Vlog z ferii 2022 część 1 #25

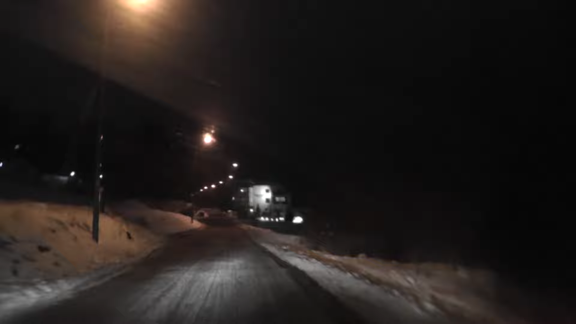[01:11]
No ale jakoś, no nie wiem, było zaplanowane około tak 3 godzin jazdy. Jest tylko jeszcze pół godziny i nareszcie będziemy na miejscu. Zobaczcie, nareszcie już widać ten hotel.